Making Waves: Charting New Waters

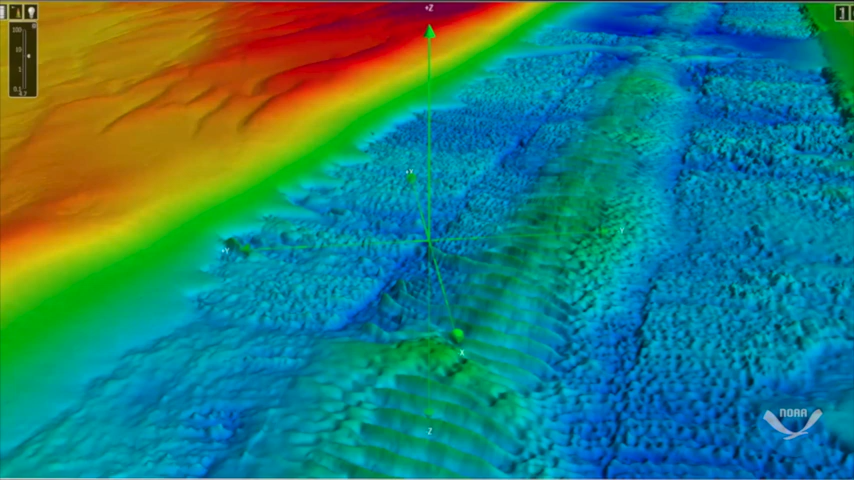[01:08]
so you can visualize it like you could fly through it like a video game.
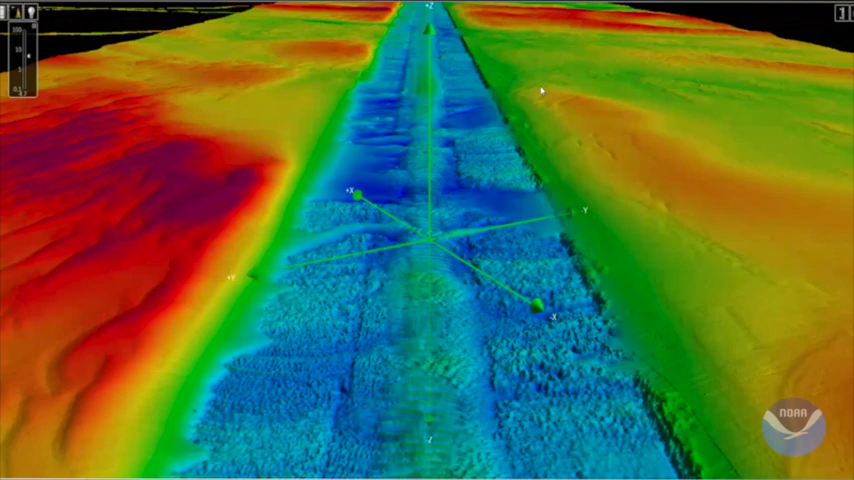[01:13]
And eventually, all of those measurements are data-based and put together and made public, but also used to update the nautical chart for safety and navigation, as it's the map of the ocean for ships and boats, just like you might have a map for your car.